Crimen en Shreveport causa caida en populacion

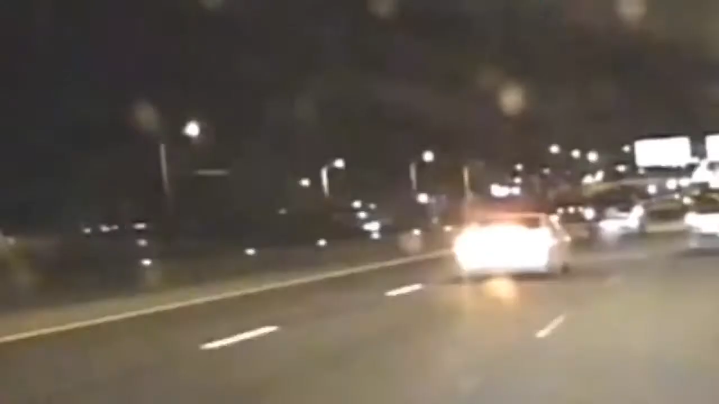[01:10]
las patrullas circulan rápidamente en dirección a donde se ha dejado a alguien herido o muerto